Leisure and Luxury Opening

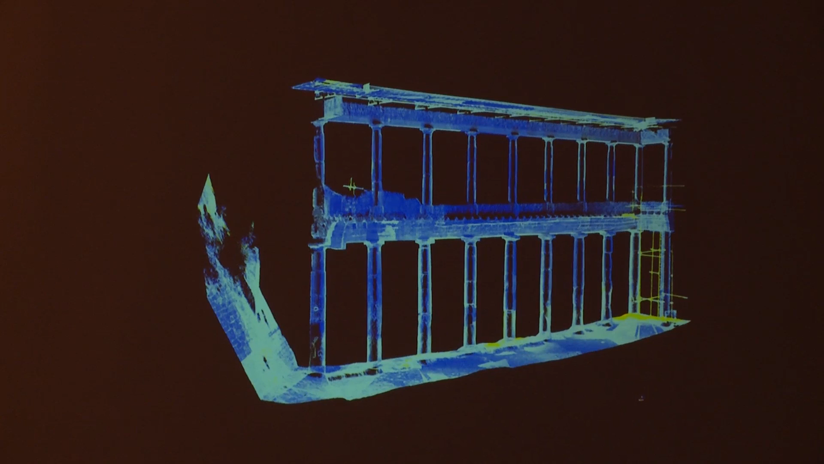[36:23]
the kind of electronic transit or theodolite normally used in archaeological recording. It would take a full day of work with the total station to shoot 20 or so points, while the laser scanner will have already created several million. So, although this image may not look like much, scans like this enabled one of our architects, Jess Galloway, to create the first accurate plan of a Plontus B, and that plan is in three dimensions.
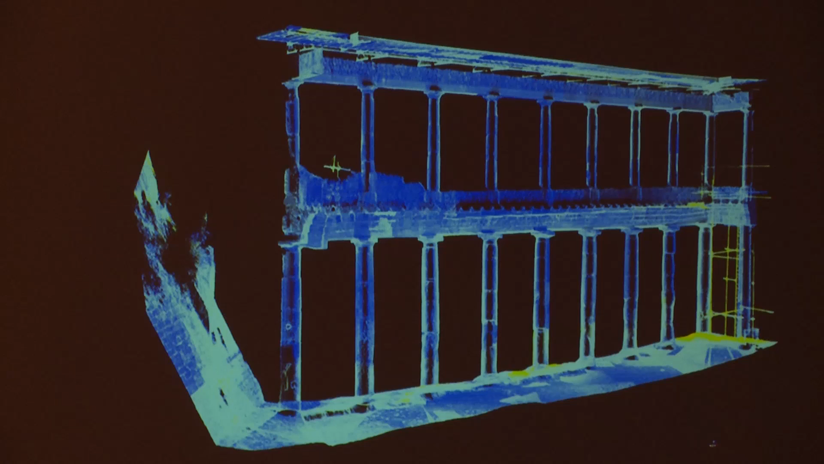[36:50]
And, because it is three-dimensional, Abbott's scan can also be imported directly into the 3D model that we're creating.